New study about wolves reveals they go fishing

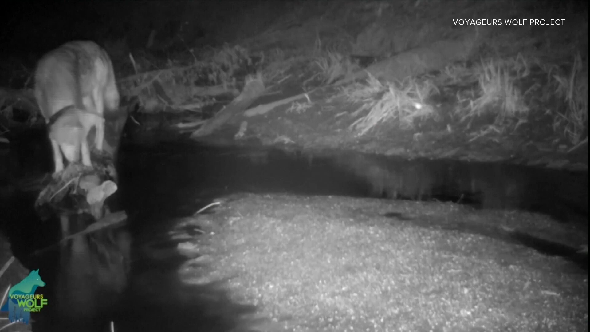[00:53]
They just reach into the river and grab dinner. Yeah, I mean, you do what you got to do, right? To survive. It makes sense as a concept. Yeah, right. I just never thought about that.